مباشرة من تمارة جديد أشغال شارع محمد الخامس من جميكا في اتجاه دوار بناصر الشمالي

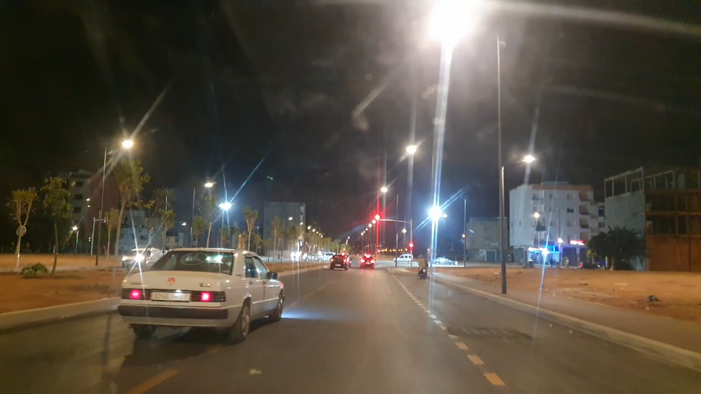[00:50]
واللي كتجلى في عملية الهدم اللي شملات باقي البنايات المتواجدة بتراب الملحقة الإدارية الثامنة اللي سجلات صفر براكة، وكذلك الملحقة الإدارية الثالثة اللي سجلات صفر براكة. كما كتشوفوا هنايا التشوير الطرقي،
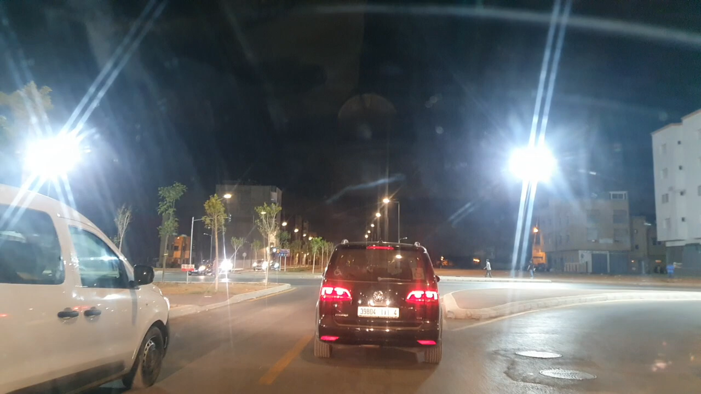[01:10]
كنشوفوا هنا الناس باقي مولفين على الطريق في هذا الشكل هذا، لكن اللي كان مأكد الإخوان السائقين
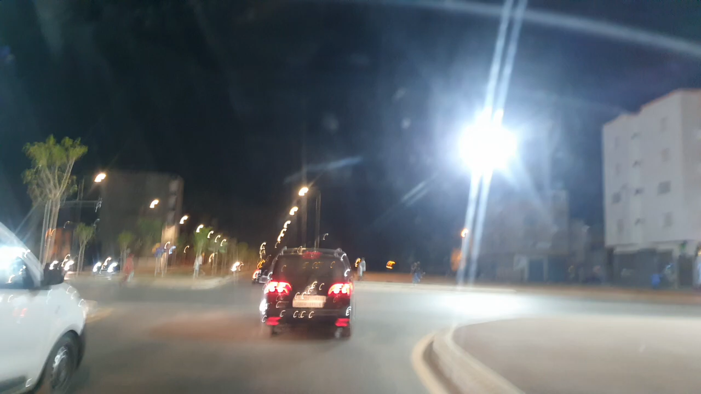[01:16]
والأخوات السائقات
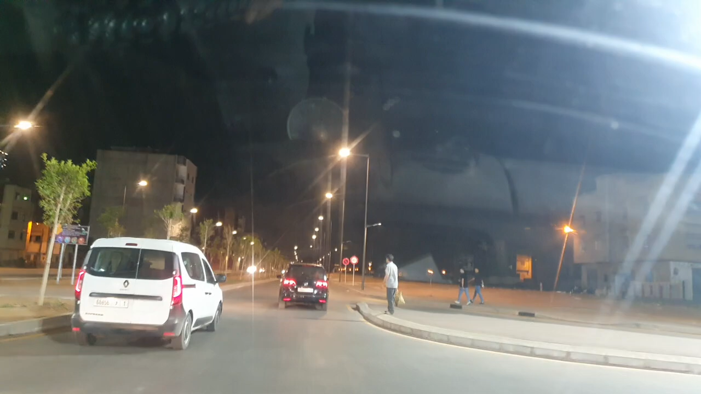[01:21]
يردوا البال في الطريق وما يجريوش، يردوا البال في الطريق هادي وما يجريوش. راه عطينا نمشيو ب 60 كيلومتر في الساعه،
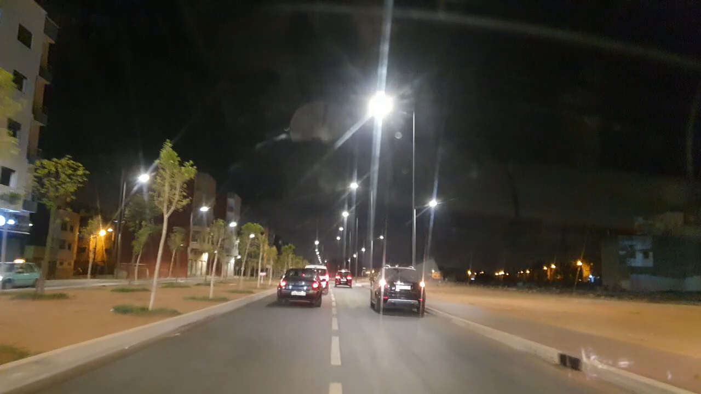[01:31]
ولكن راه الناس كيجلسوا الاخوان هنا في الجنبات ديال الطريق، الناس كيقطعوا بزاف هنايا بحكم ان الدنيا راه هنا عامره بالساكنه هنا في الشيخ الضاوي، والناس ساكنين هنا حدا صيدليه بوعروس، وكاينين الديور اللي كانوا وسط الدوار هنايا. يعني الطريق هادي راه ماشي ديال 60، ماشي ديال 80. الله يجازيكم بخير. وراه ملي كنهضروا على هذه المساله هذه، راه الطريق كامل كيخرجوا الناس مساكن مع الجو حار وهذا، كيخرجوا يتبردوا هنا في الجنبات.
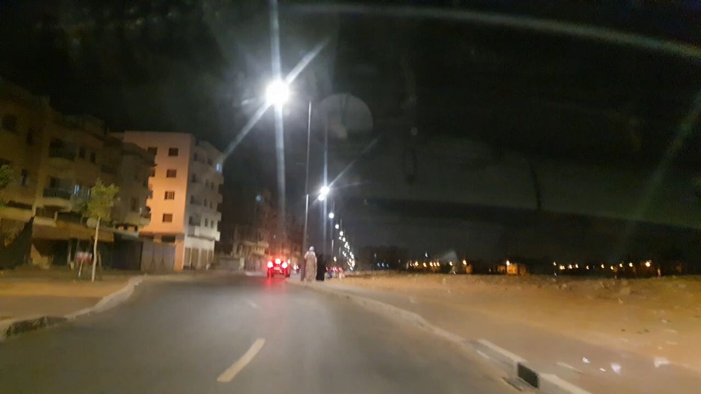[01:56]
يعني هانتوما كما كتلاحظوا معنا في الصوره هنا يكونوا ناس واقفين هنا جنب الطريق.
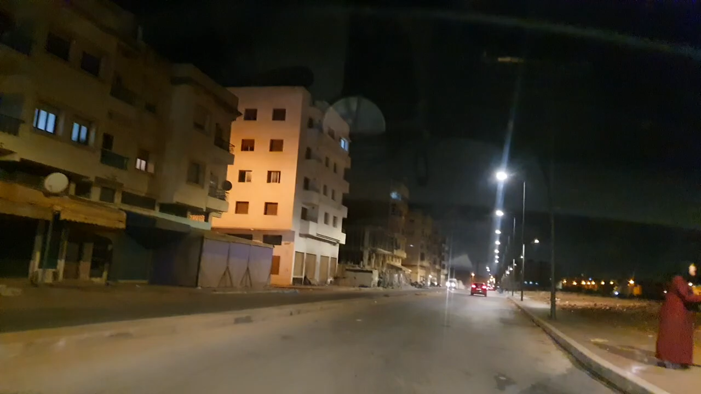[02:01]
الله يجازيكم بخير، ردوا البال. بالنسبه للاشغال واخر التطورات ديال الاشغال هنايا في الجنبات
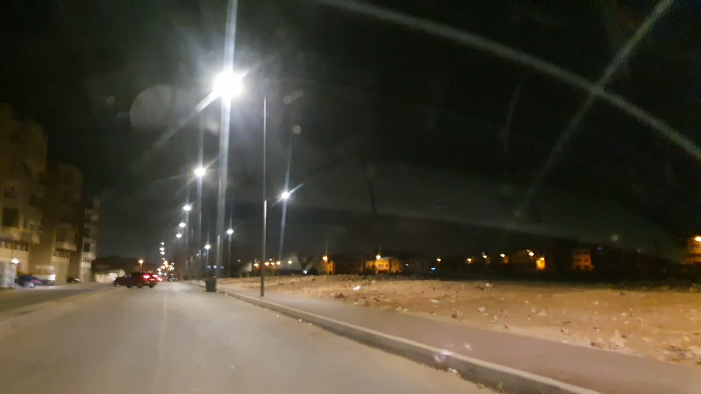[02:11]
ديال شارع محمد الخامس، فالاشغال غترجع من جديد ان شاء الله بصور جديده
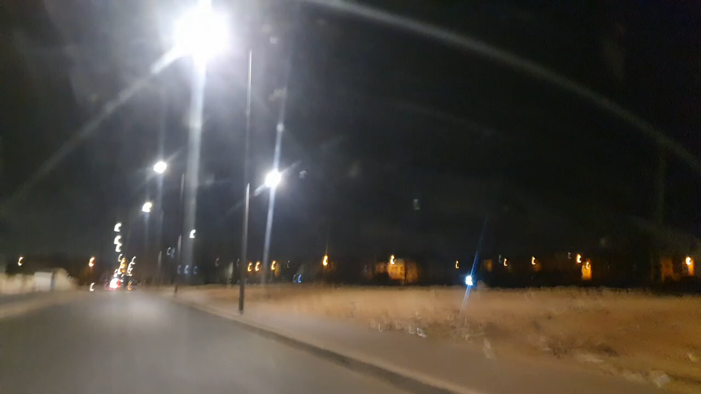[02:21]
اللي غادي تعطينا المسار ديال الترامواي، وغادي نشوفوا اشغال اخرى ان شاء الله بمدينه تمارا اللي غادي تغير من شوارع المدينه.